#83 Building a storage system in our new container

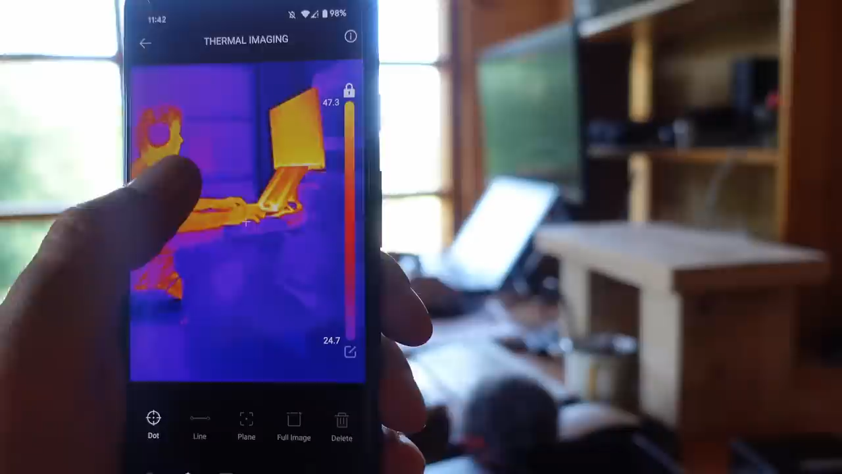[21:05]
You can tap on the image to get a point temperature info,
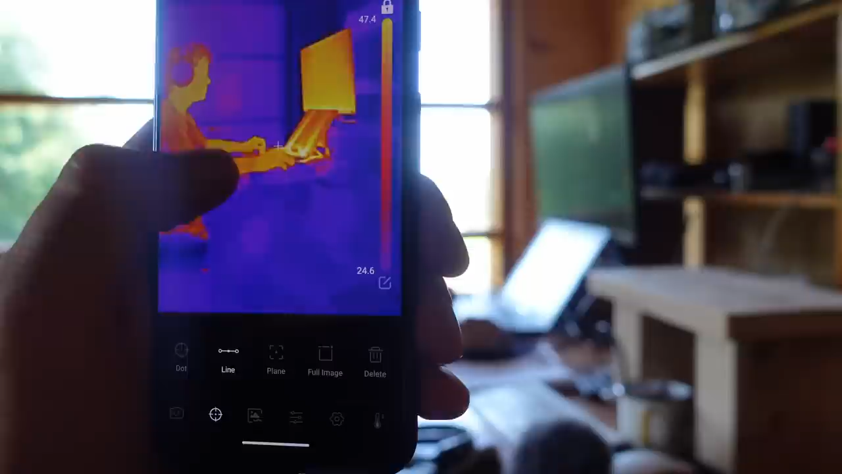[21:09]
and you have this mode where you can draw a line on the screen and it gives you the highest and the lowest temperature points on that line.
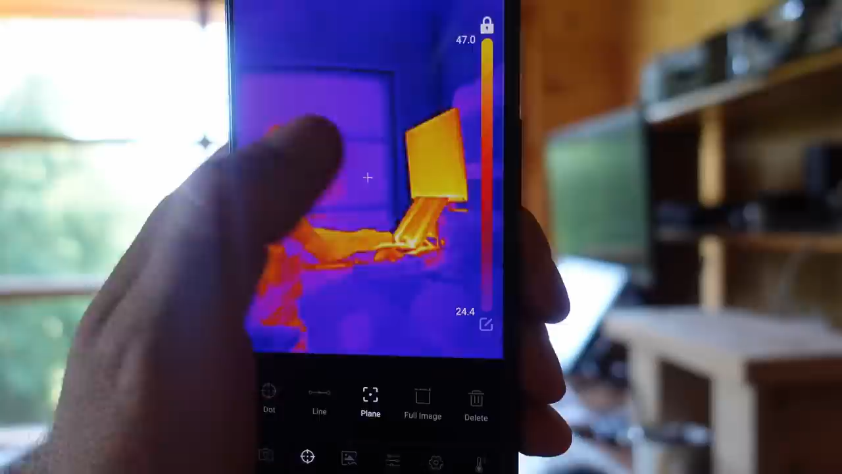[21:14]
And you can also draw an area, and this will give you the hottest and the coldest points in there.
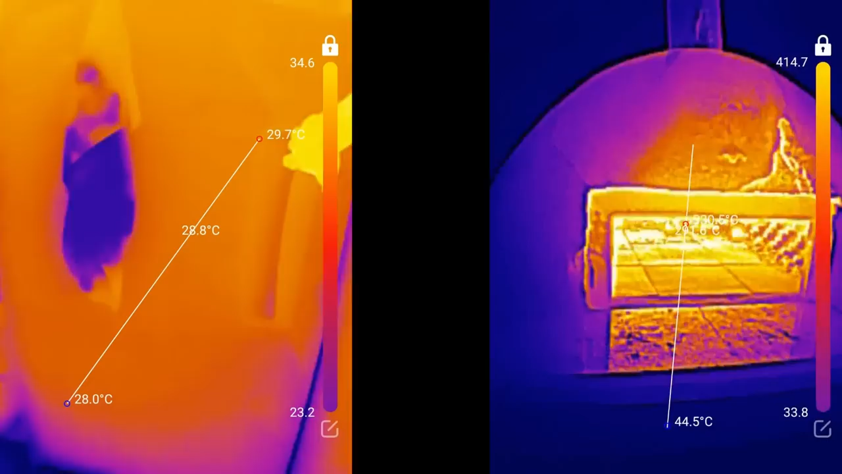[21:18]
It has a wide range of temperature measurements, from -20 to 500 degrees,
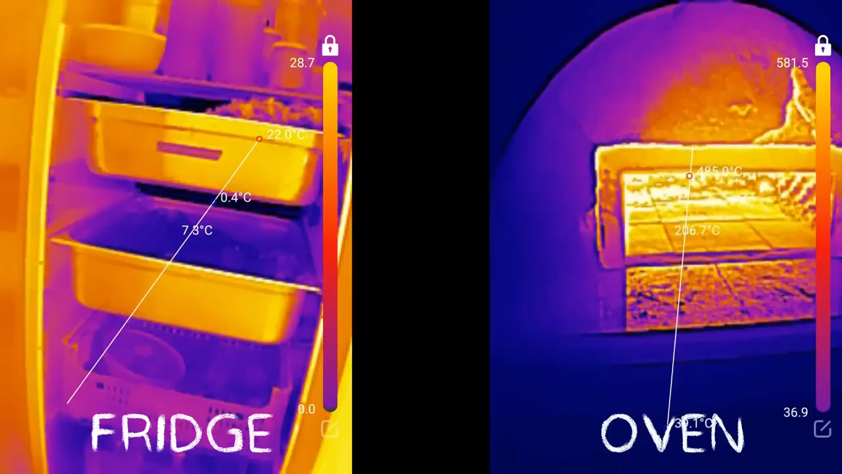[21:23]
and different settings to tailor the scale you're working with, and the colors and so on.
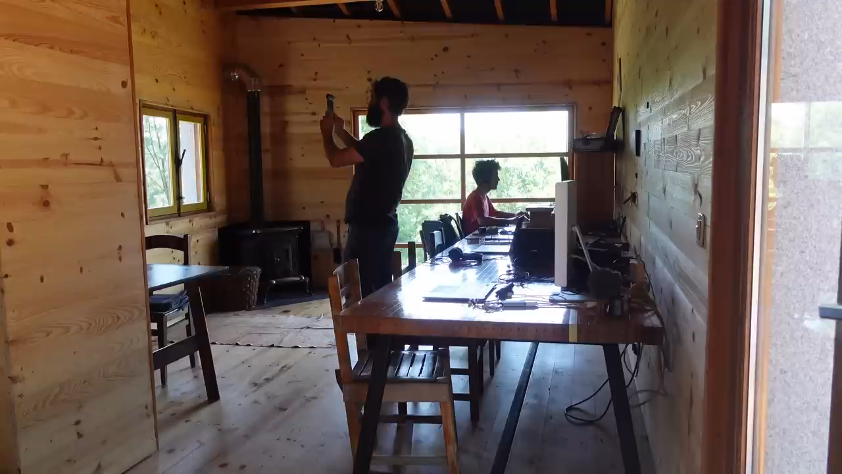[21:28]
We wanted to figure out what we could use it for, and we found a bunch of applications in Project Kamp. First, let's have a look at our cork insulation in the office.
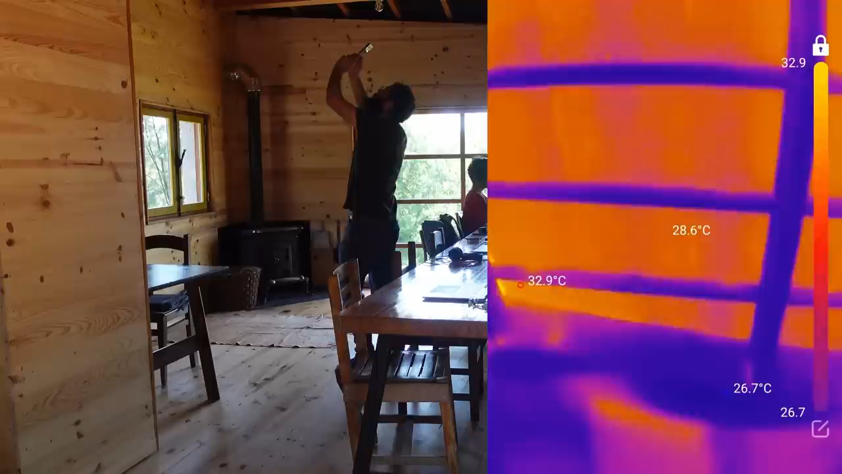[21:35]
On screen: spot 28.6°C, max 32.9°C, min 26.7°C
We found out some heat is leaking between the seams of the cork boards. You can see the yellow lines more bright, which means it's hotter.
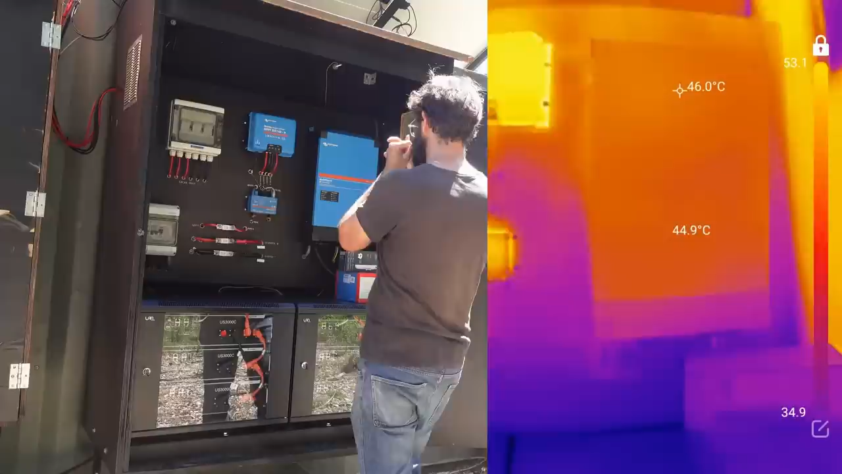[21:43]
We also had a quick check on our solar system. Good to see if some components overheat and therefore improve the layout of it.
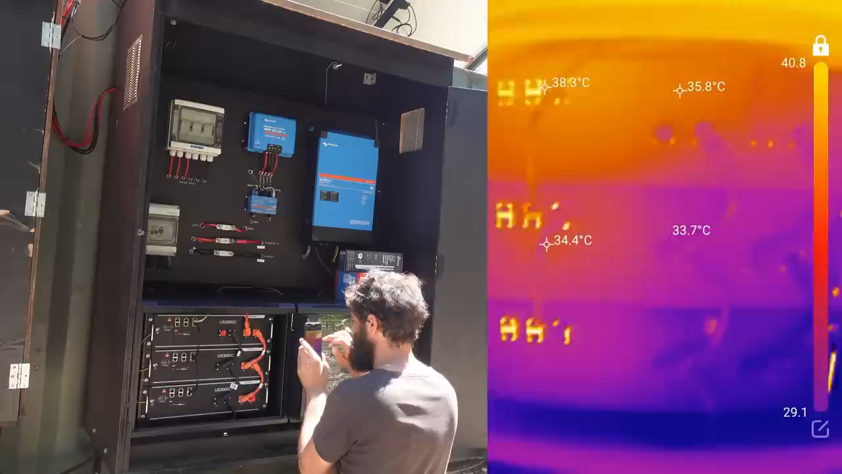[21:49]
Batteries are doing great, no overheating. Another cool application is also to see if the compost pile is working.
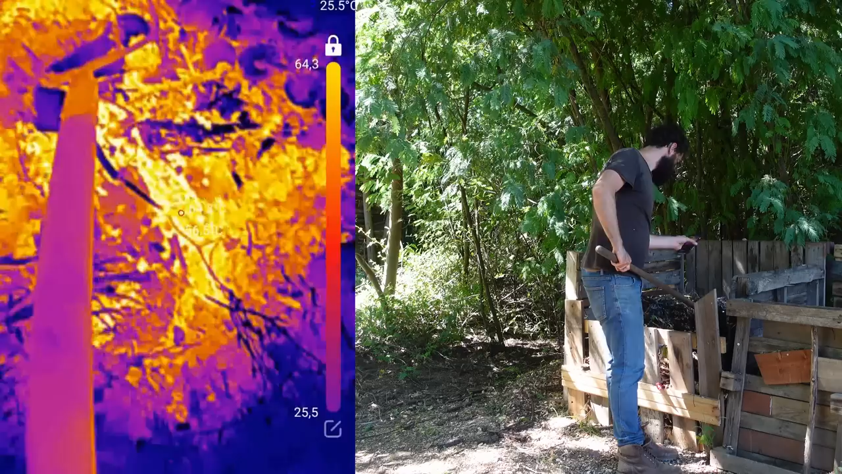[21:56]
You can tell if it's hot enough inside there. Looks like it is, so no need to get our hands dirty.
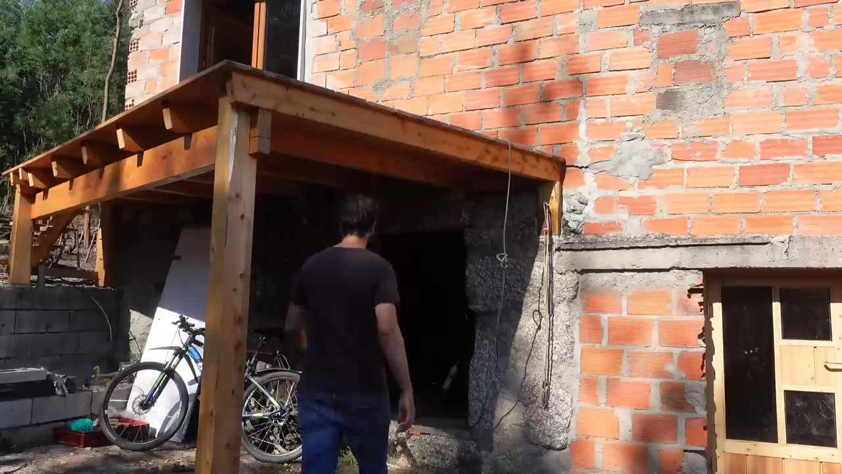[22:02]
And as we're renovating old buildings, it's an interesting tool to see where the structure is weaker. For instance, those corners between the ceiling and the wall get hotter.
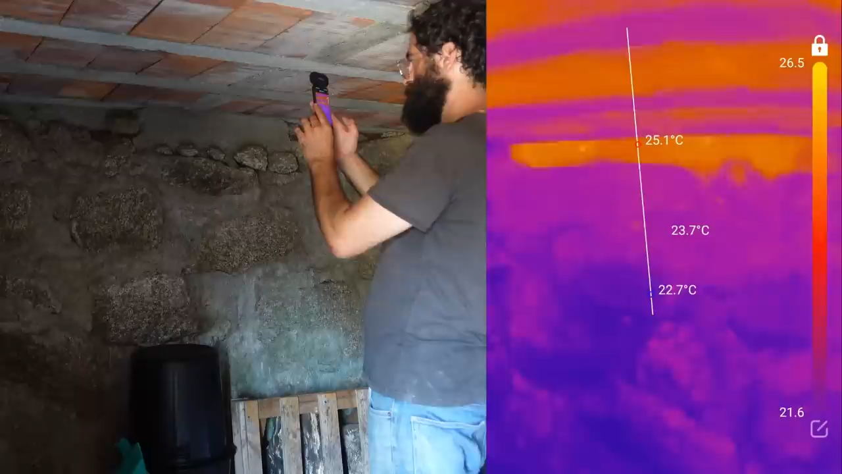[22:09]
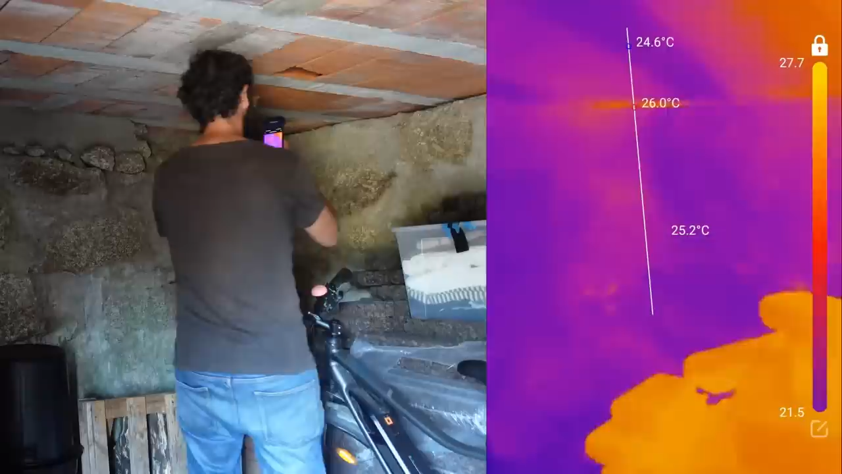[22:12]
Probably means there's less material, so we might need to reinforce those areas.
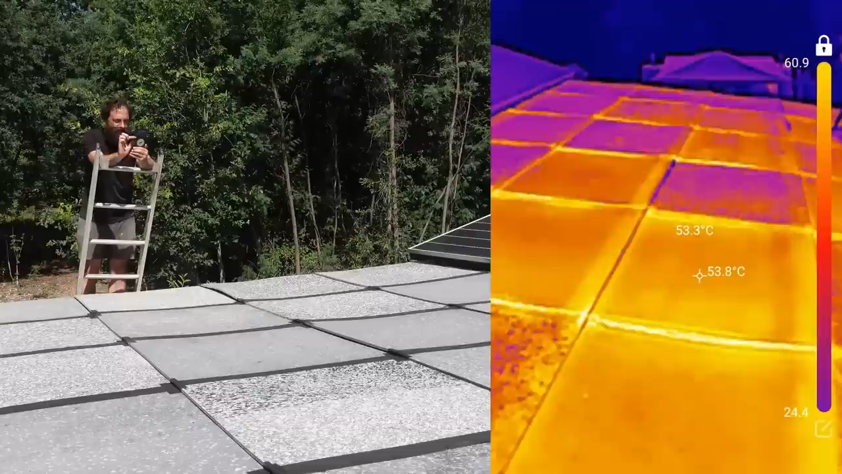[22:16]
And we couldn't avoid checking our recycled plastic roof. It's interesting to see the difference in temperature between the sheets, probably because each panel has a different plastic mix and color.
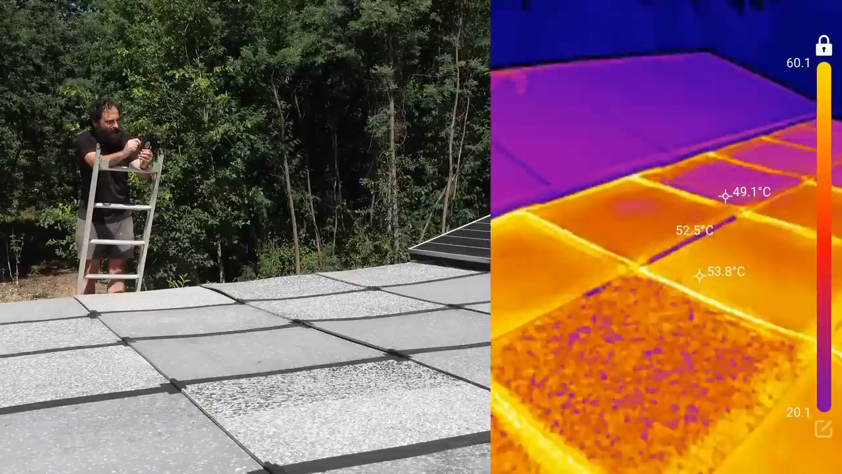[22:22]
So we did a few quick tests with the camera. It seems like a useful tool, and I can think of many other applications.
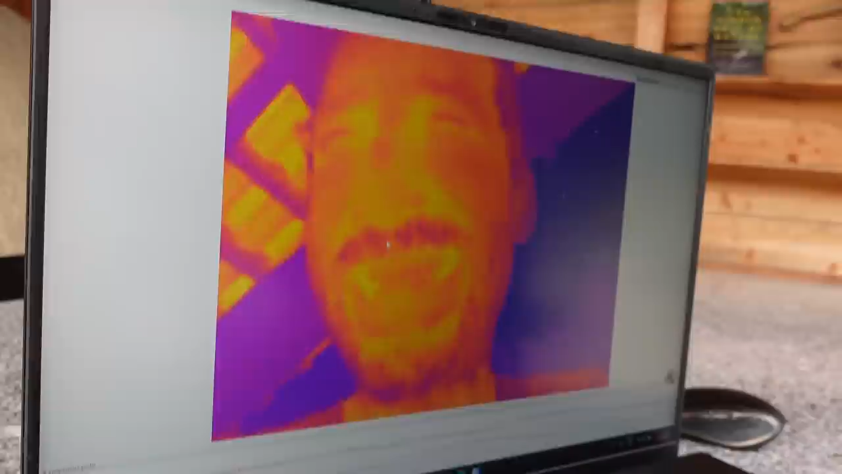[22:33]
So one cool thing is you can also hook it up to your computer, so then you can monitor over time the temperature. Would also be interesting to measure wildlife, maybe even at night, that you can see the heat patterns they leave. Or maybe we can spot wildfires in the distance.
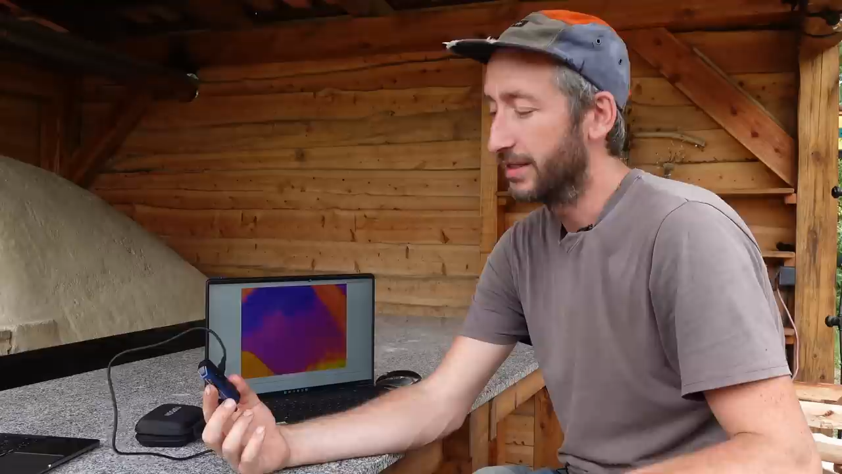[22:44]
Or I was also thinking, what if you have like different colors of paint and we can measure which one gets most hot, so we can see what color we should paint our buildings.
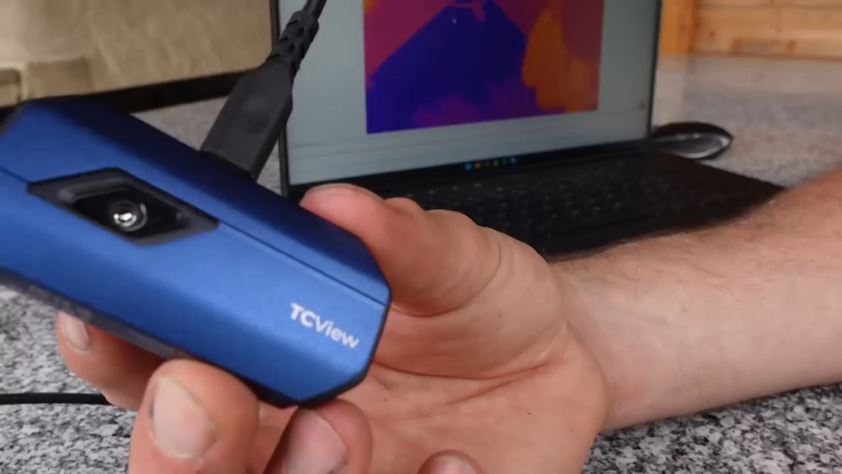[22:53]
What I also like is that it's like not an entire new device, but it's an add-on.
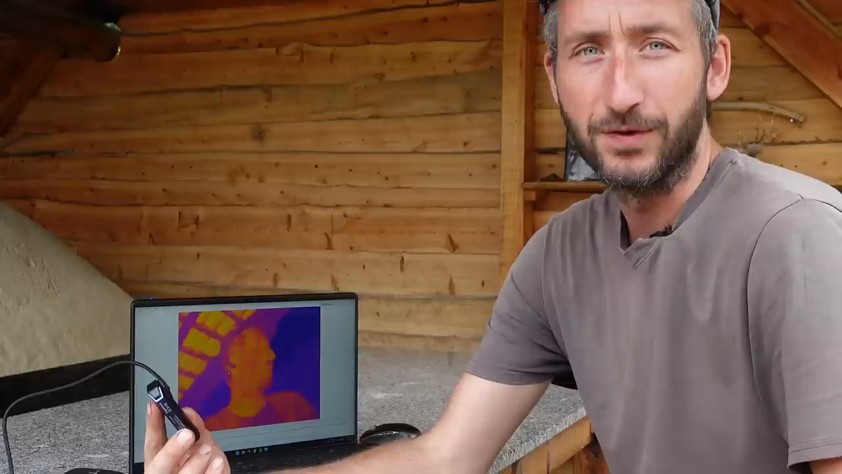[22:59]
It's a bit like phone blocks, like a module for your existing phone. Anyway, we'll continue to explore. More information in the link below. And let's continue with the container.